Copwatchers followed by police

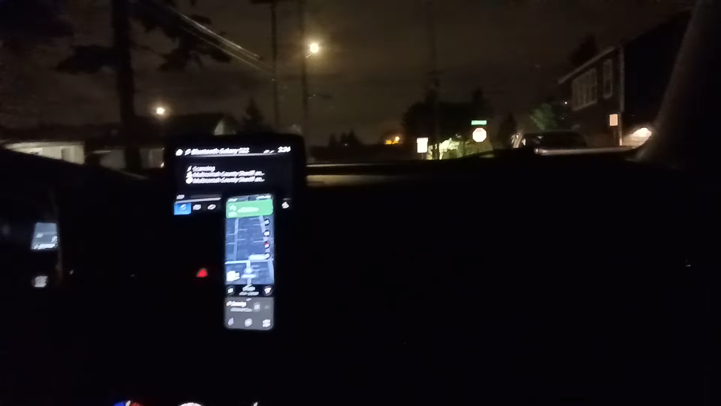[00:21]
turn your blinker on right now yeah there you go good job buddy stop at the stop